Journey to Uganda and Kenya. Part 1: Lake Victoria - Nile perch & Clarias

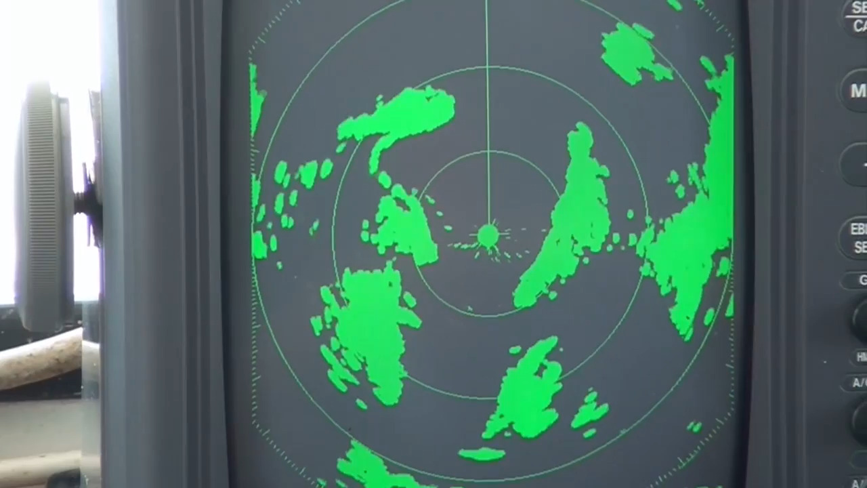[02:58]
Radar equipment and an echo sounding based fish finder help the crew to orientate even in the night and to find larger congregations of fish.
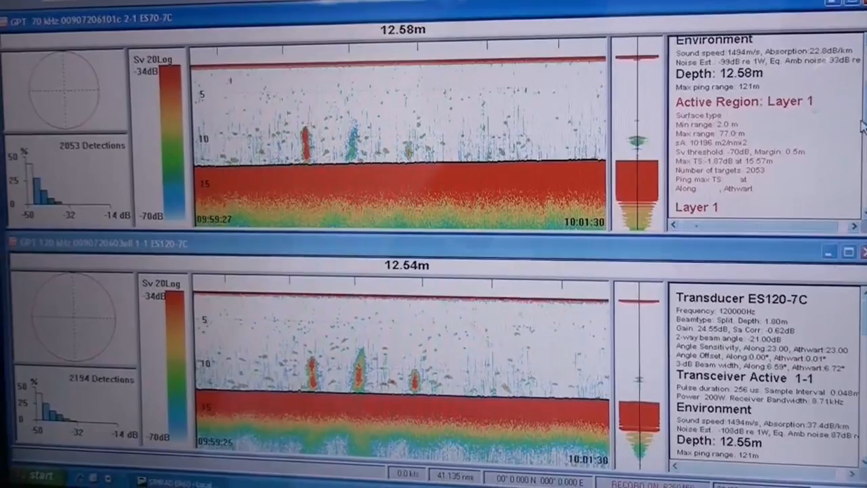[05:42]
The transducer now sends it down to the GPS.
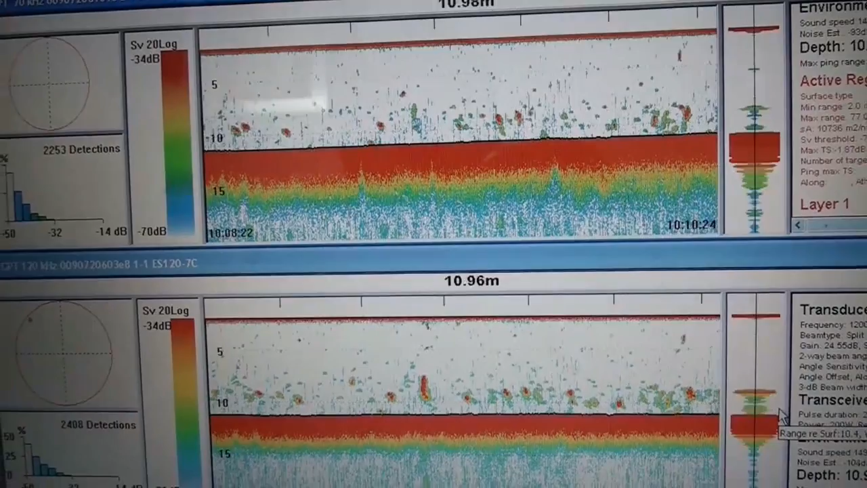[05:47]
The GPS is only shows the position. The position. Yeah.